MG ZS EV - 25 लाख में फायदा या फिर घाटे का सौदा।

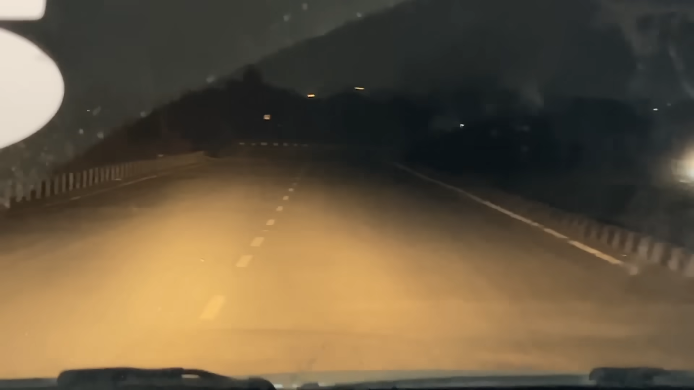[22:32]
ज़्यादा दूर तक की नहीं है, यह देखिए आप, तो light हो में बहुत ज़्यादा improvement की जरवत ह इस गाड़ी के अंदर,